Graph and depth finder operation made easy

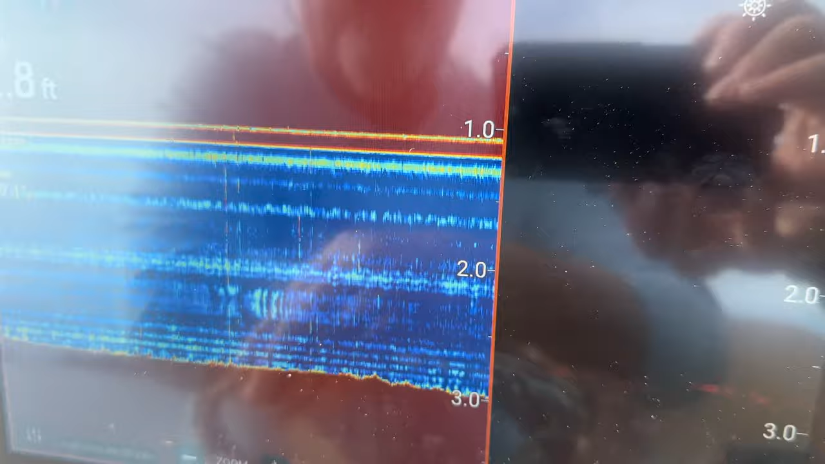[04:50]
and my down vision on the other side of the screen at one touch of a button.
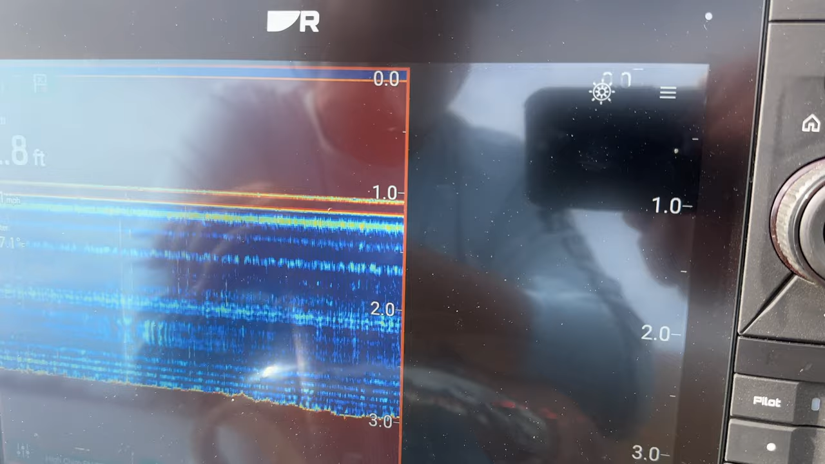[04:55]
Right now, I don't have to do anything. Everything will be done by the machine because of the way it is all set up.
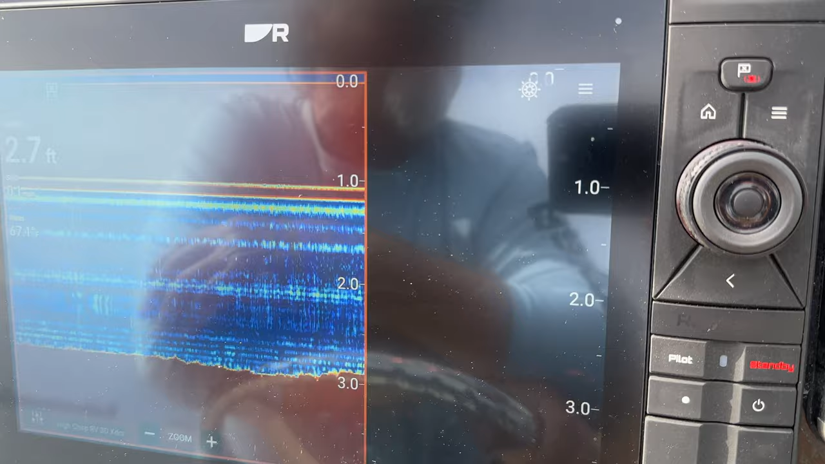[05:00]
On screen: depth 2.7 ft
I get ready to go back and look at something different.
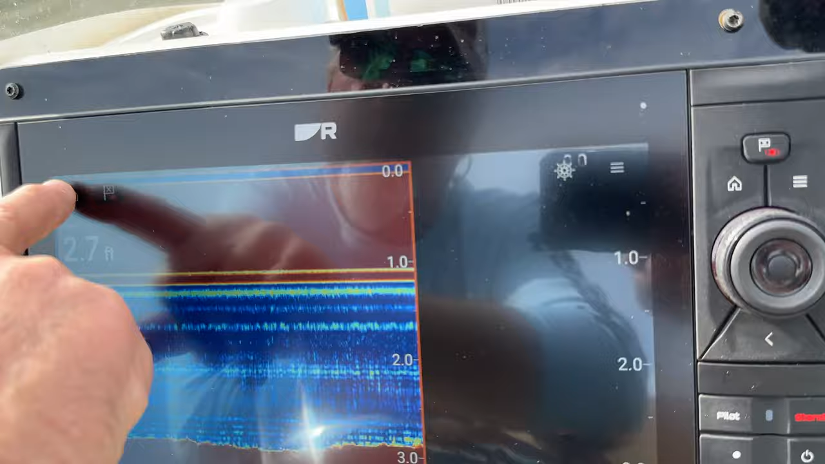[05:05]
I hit the home button again, and now I can go over and now I have my serious satellite weather for the area with the overlay of my map.
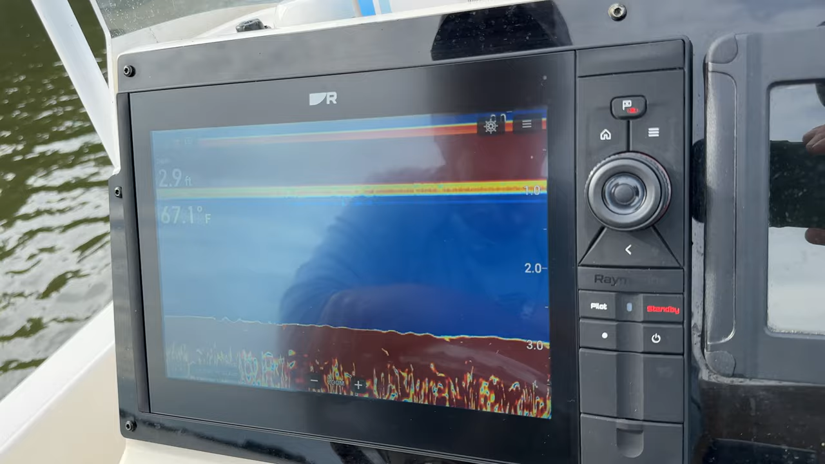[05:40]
On screen: depth 2.9 ft, water 67.1°F
It can be tough a lot of times. Fortunately, all the machines nowadays allow you to pretty much play with the unit, try and get a good picture.
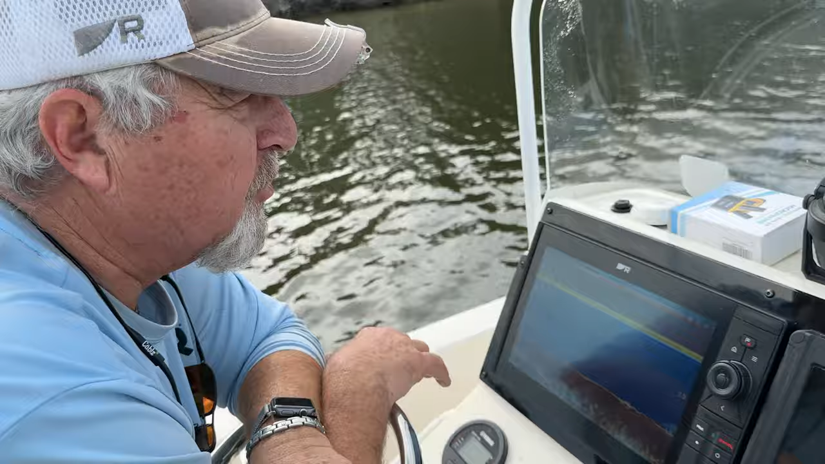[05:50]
If you mess it up, you can very easily go back to automatic mode
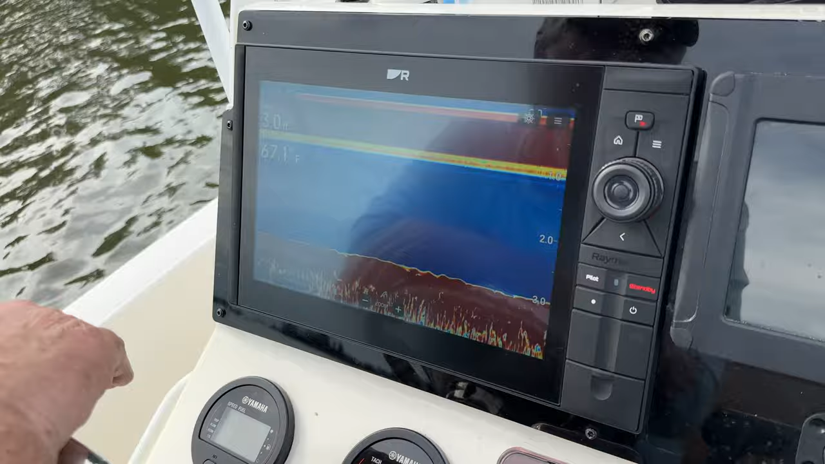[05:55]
On screen: water 67.1°F
and it'll reset just like you do with your phone. It messes up. You turn it off, turn it back on.
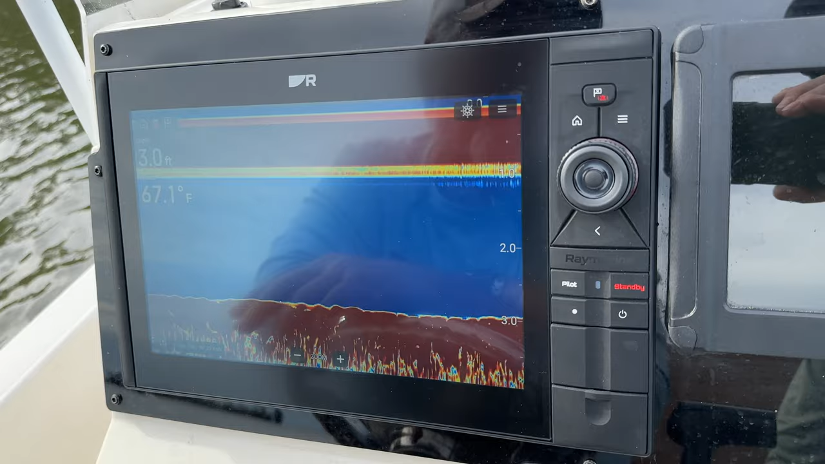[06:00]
On screen: depth 3.0 ft, water 67.1°F
It resets. It's back to the way it started.
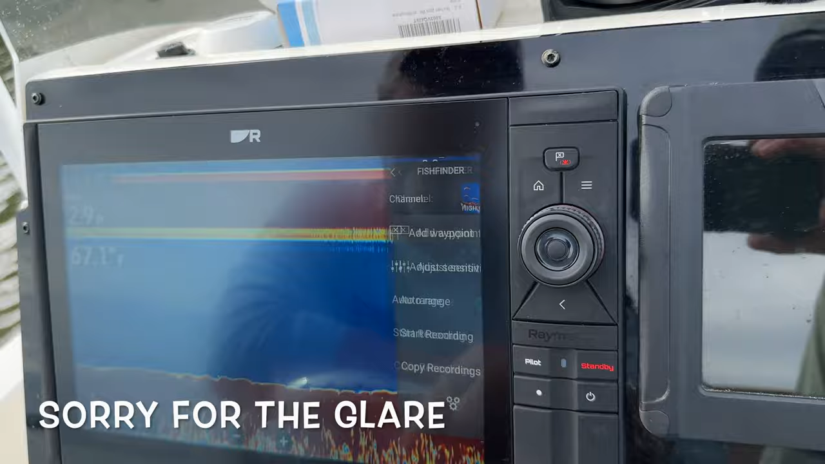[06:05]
On these units here, when you go into the menu on all the customers, different machines, whosoever it is, there's a adjust sensitivity key.
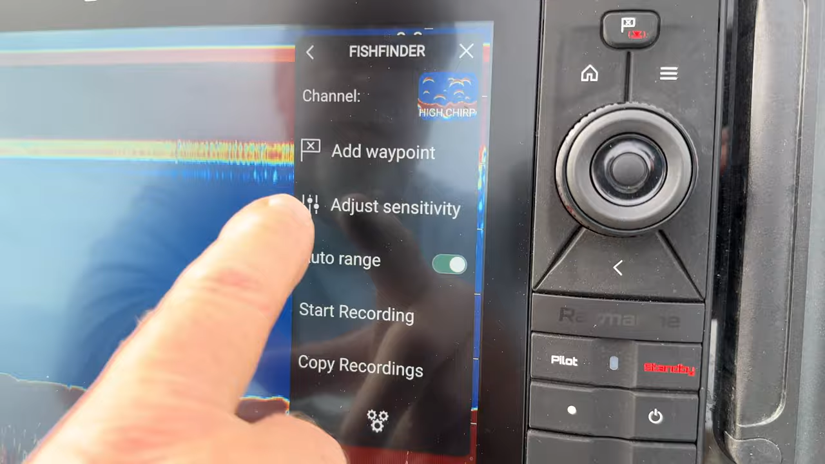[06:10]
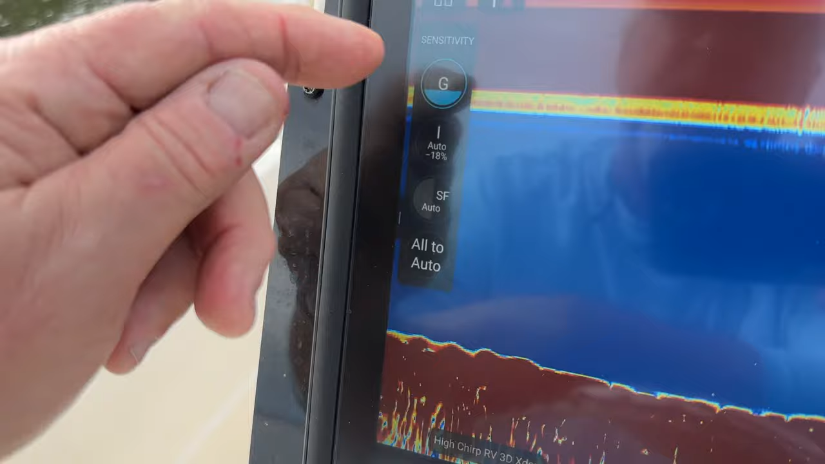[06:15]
When you adjust the sensitivity key, you're going to get some different functions. Your gain, your auto, your surface filter.
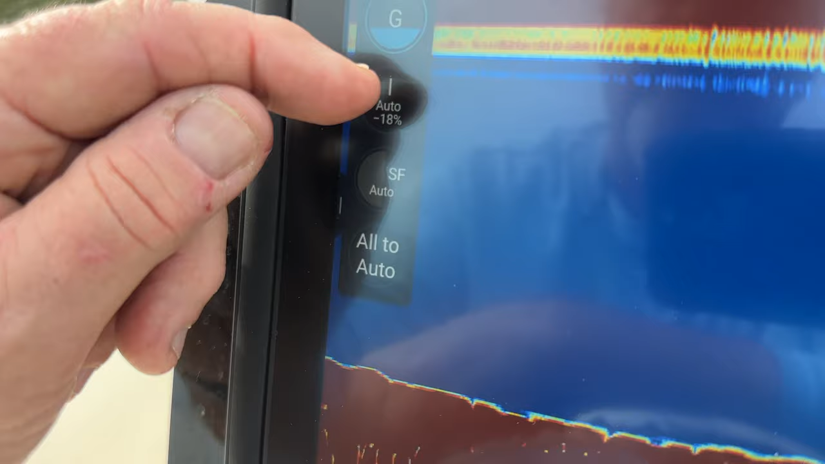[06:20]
And as you saw down below there, you have all to auto.
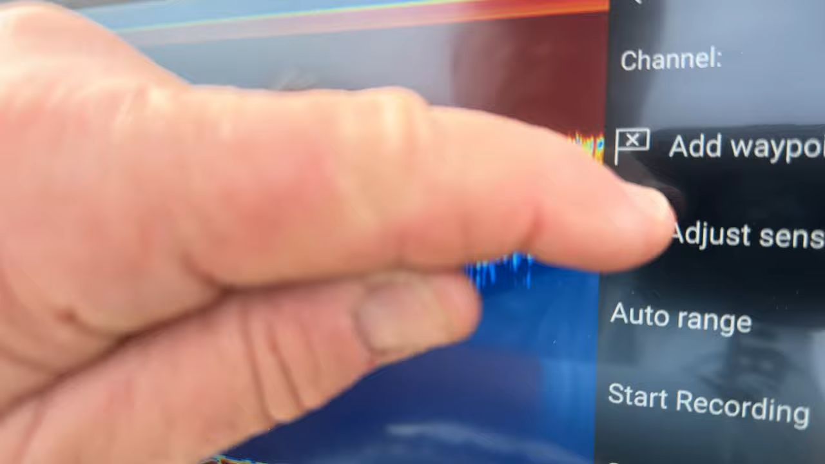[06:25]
If you're in auto mode, okay?
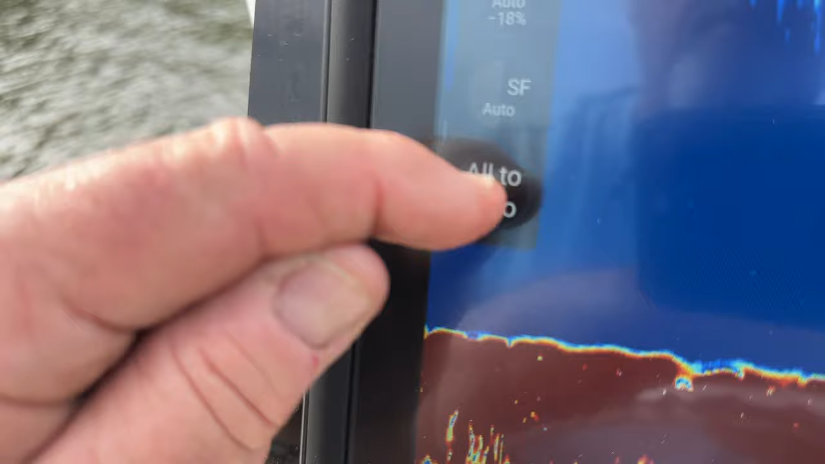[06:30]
When it says reset sensitivity,
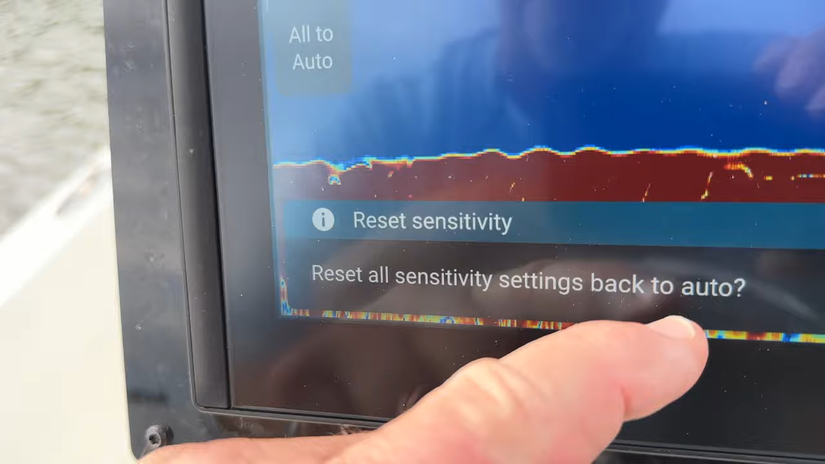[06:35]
it's going to put everything back to automatic and you click yes.
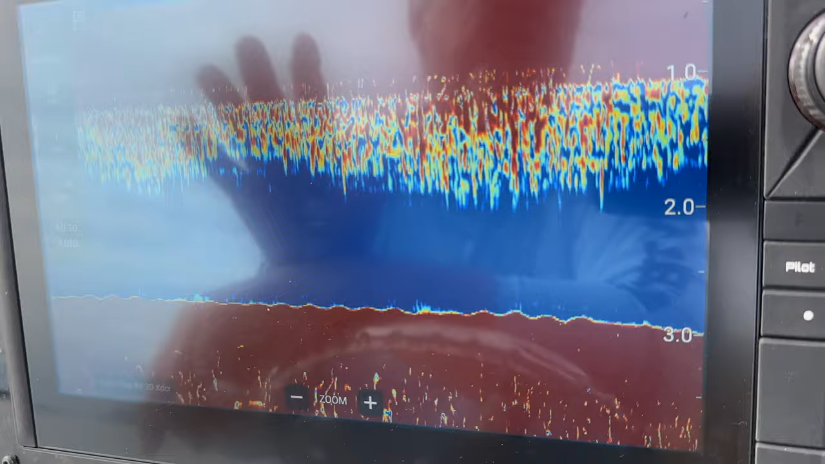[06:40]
It's going to make the machine go right back to the factory standards. So now there's been no customization done to this particular screen.
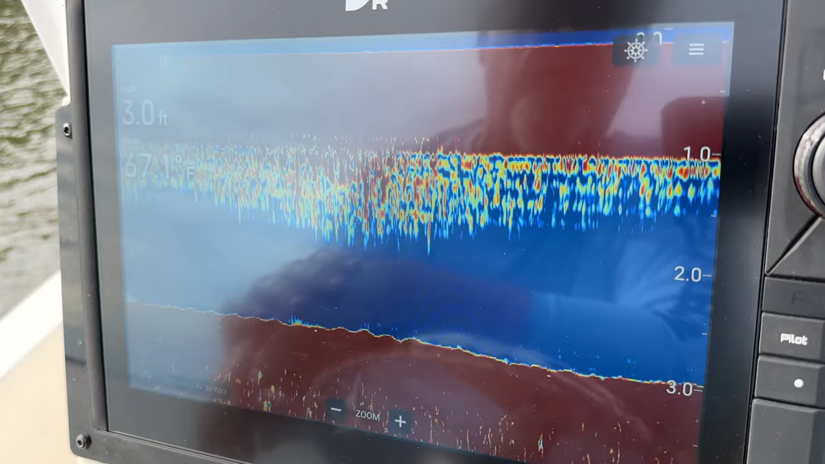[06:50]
On screen: depth 3.0 ft, water 67.1°F
Now I do want to go back and customize it. Well, if the machine is in auto mode,
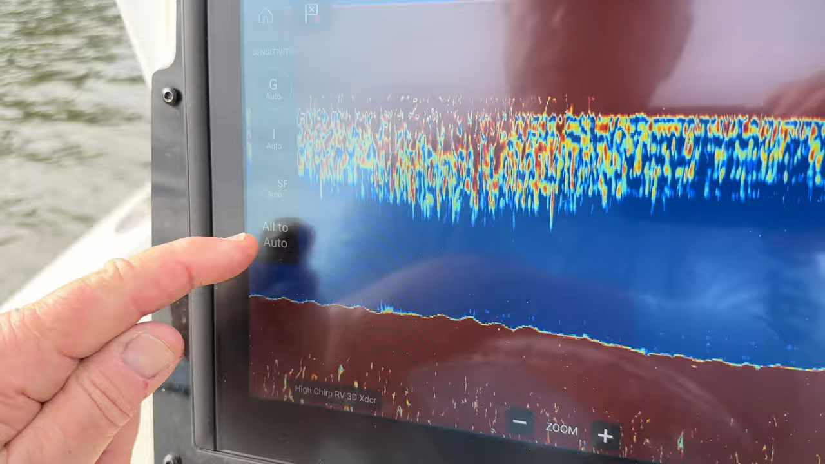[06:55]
the first thing you have to do is when you touch the sensitivity key,
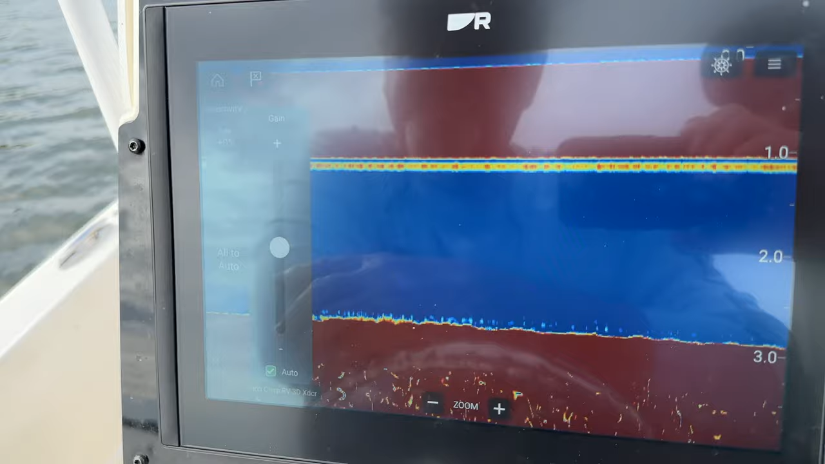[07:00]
you'll now see it says auto and it's check marked in green at the bottom.
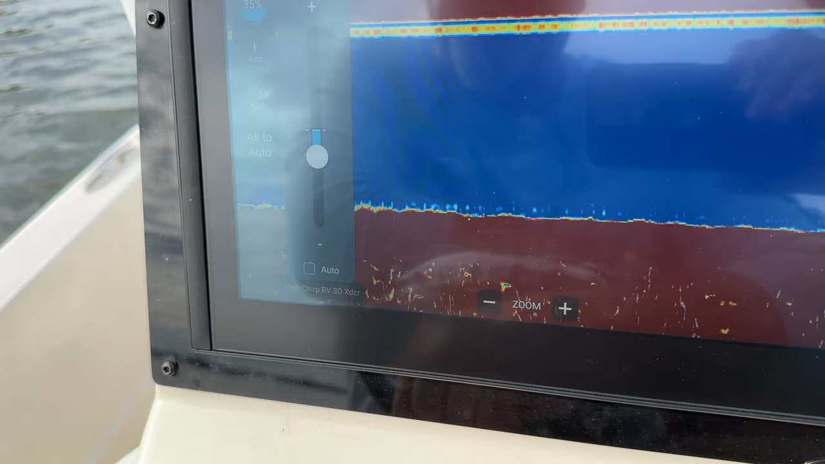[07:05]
When you touch that, it unchecks it and now auto mode is off,
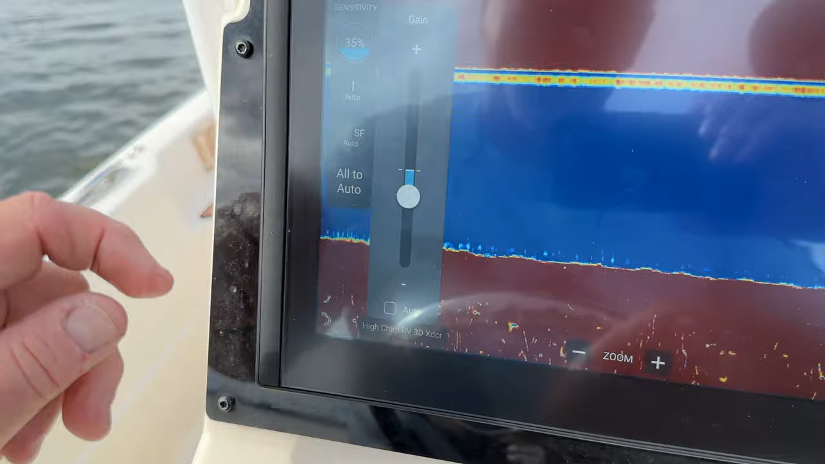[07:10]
which means the sensitivity is now being able to be set by you scrolling your finger or if it's a unit,